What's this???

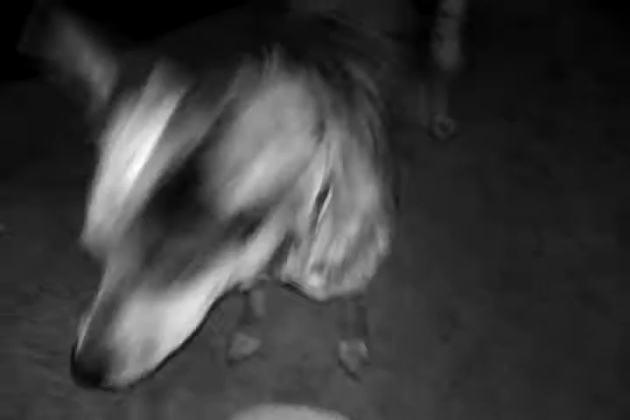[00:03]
Scary creature. Scary creature. Hey. Crazy lady. Go to the crazy or shut up.